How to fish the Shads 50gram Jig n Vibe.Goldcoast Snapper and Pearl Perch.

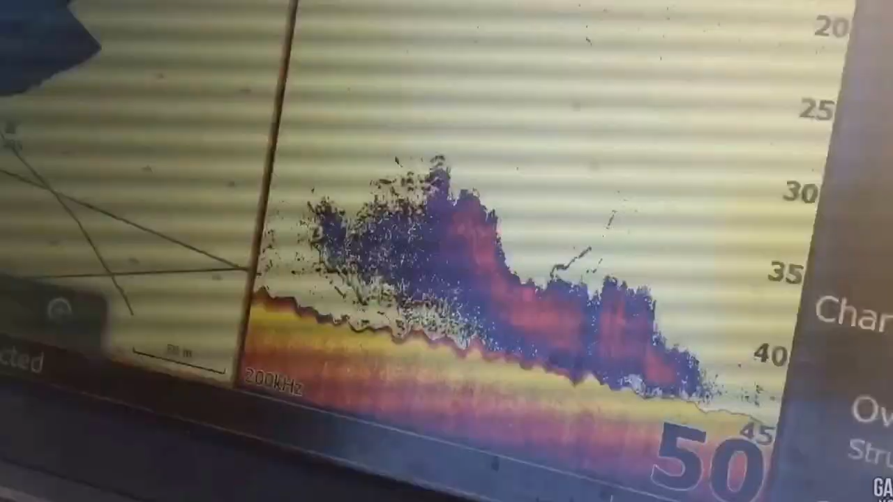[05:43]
And that's the one he caught.
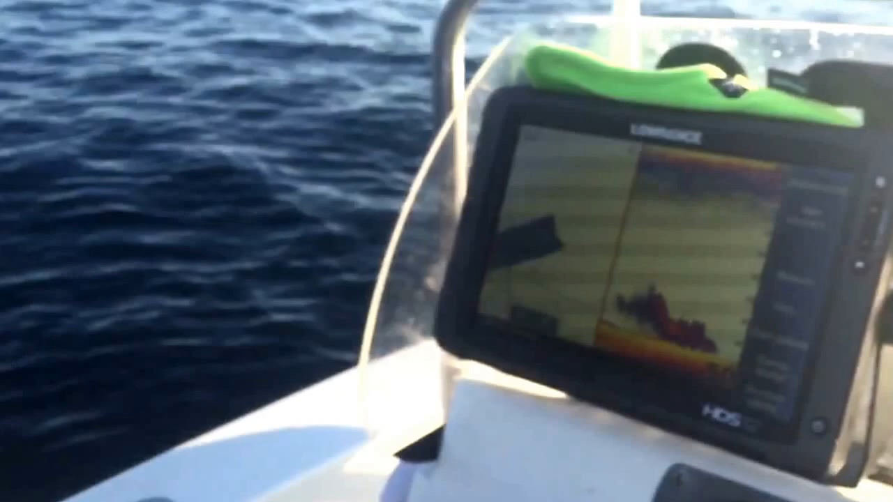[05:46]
That's the benefit of that 50 gram Vibe. Mark and fish on the sounder. Drop it down. Five meters in front of the boat.